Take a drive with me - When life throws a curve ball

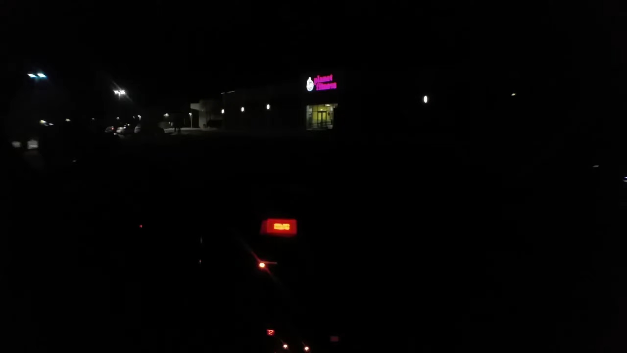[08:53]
right in front of a Planet Fitness. Hilarious. The gym that I'm going to be joining. Not off to a very good start, am I? On a side note, checking my tire pressure. It's, you know, it's going back up, so I don't know if it's just because it's cold. Cold in the sensors, I'm not really sure, but